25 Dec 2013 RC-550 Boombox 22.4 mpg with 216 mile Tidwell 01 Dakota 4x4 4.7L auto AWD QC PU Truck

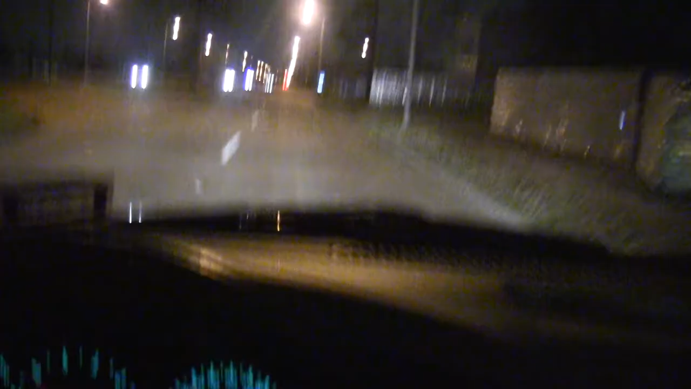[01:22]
we're gonna just gonna set sail at whatever speed and this guy here is up here with his high beams behind me and who
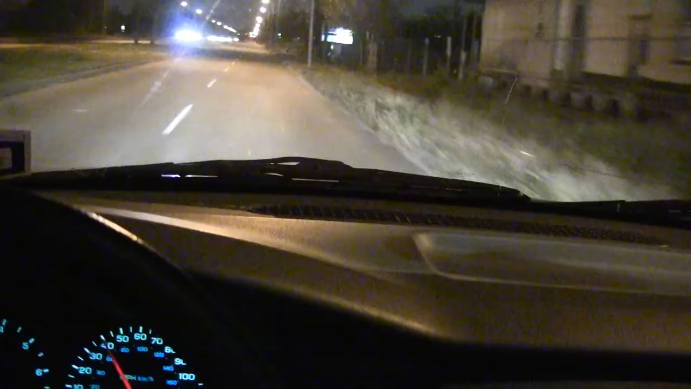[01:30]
knows see I got the high beams on see that